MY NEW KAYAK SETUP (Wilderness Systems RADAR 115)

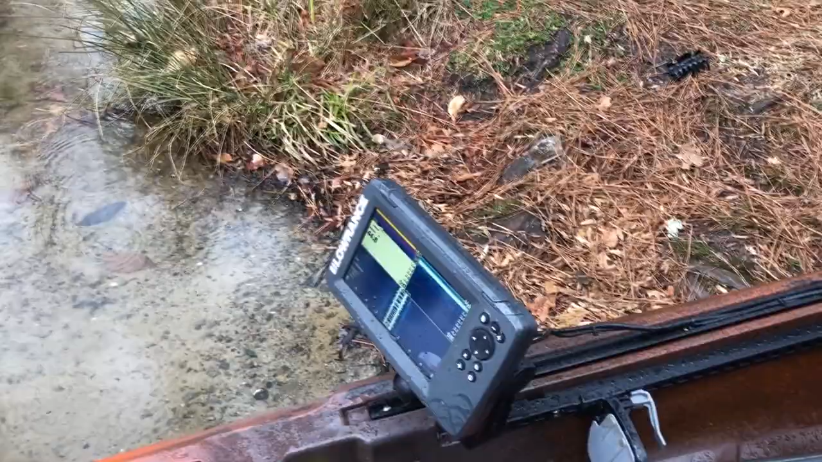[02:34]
new depth finder this is a lawrence hook two seven ts which the ts stands for triple shot which it has sonar down scan and side scan it's a fantastic unit just got it yesterday it's the first time i've used
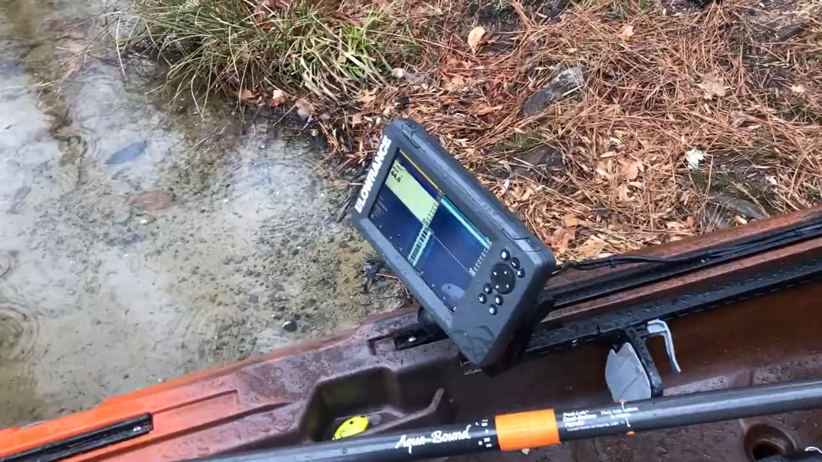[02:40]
it i love it so far it's great um well with the seven inch because i like bigger screens i was gonna get a nine but that's too much um moving on this